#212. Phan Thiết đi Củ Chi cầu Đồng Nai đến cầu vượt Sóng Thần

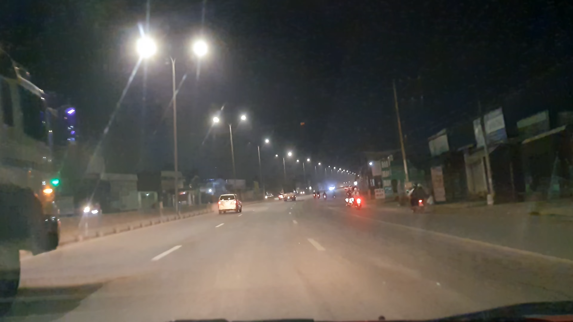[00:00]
Đây là thành phố Biên Hòa, tỉnh Đồng Nai, trên quốc lộ 51 các bạn. Mình sẽ quay video phần 12 từ thành phố Biên Hòa này về để hướng cầu Đồng Nai, sau đó mình về An Sương để mình về Củ Chi. Của phần đường đi từ chợ Phan Thiết ở thành phố Phan Thiết, tỉnh Bình Thuận về Củ Chi, thành phố Hồ Chí Minh.
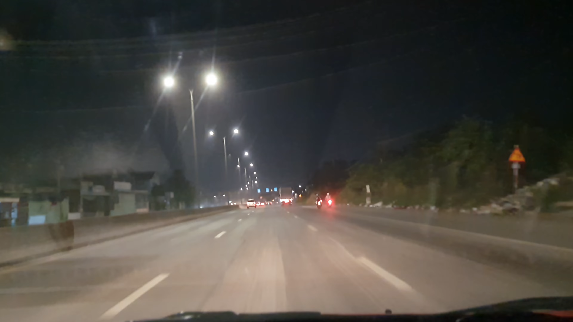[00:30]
Mình đi ngã Vũng Tàu, đường ven biển. Phần này là phần 12. Mình đi đêm, về ban đêm, mình quay ban đêm. Và vợ chồng mình xin gửi lời cảm ơn đến tất cả các bạn, cô chú, anh chị đang xem video của vợ chồng mình. Các bạn xem video của vợ chồng mình, các bạn nhớ nhấn đăng ký kênh các bạn. Đăng ký kênh để ủng hộ tinh thần hai vợ chồng mình.
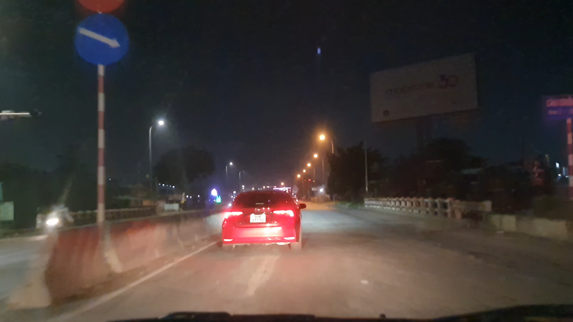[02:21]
Giờ vợ chồng mình đang lang thang ở thành phố Biên Hòa trên quốc lộ 51.
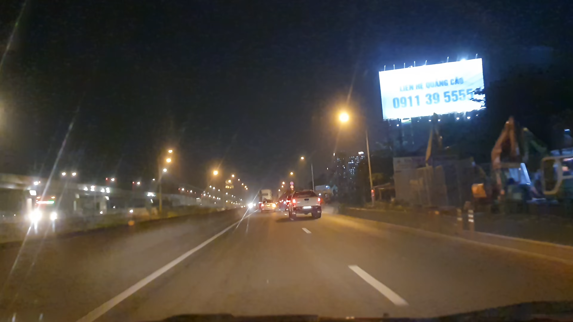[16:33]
trái mình là ga xe lửa tại điện ngầm đó. Tới Suối Tiên.
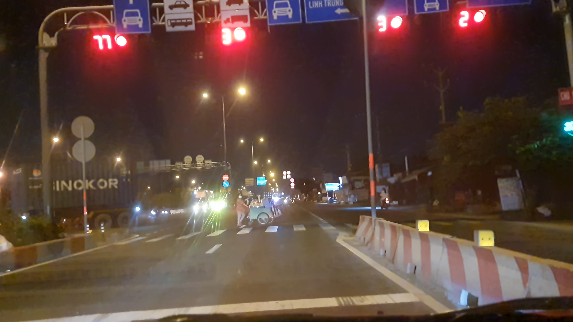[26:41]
Đèn đỏ hả? nhưng mà cái bên đường kẹt gây hòn không? Mình đây thoáng thôi.